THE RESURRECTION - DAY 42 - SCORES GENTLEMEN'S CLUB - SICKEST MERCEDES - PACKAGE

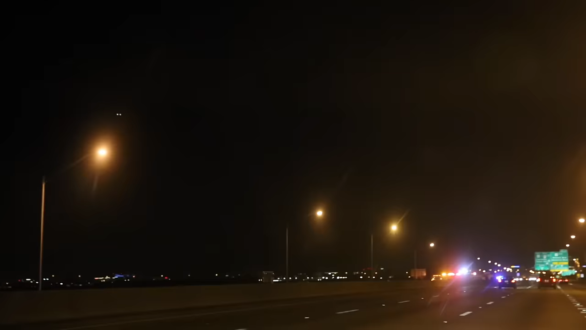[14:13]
maybe someone was speeding on the causeway oh I would say so fucking semi oh shit on his side oh
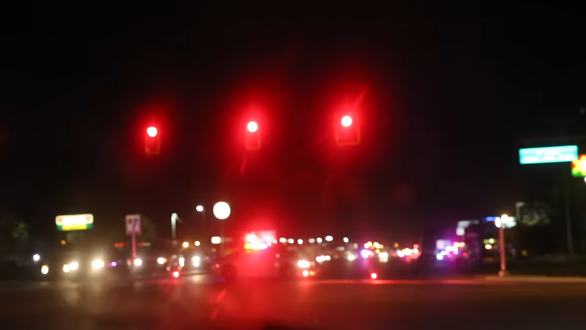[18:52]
there's a detour on the freeway i just follow everyone and hope that i'm going the right way i'm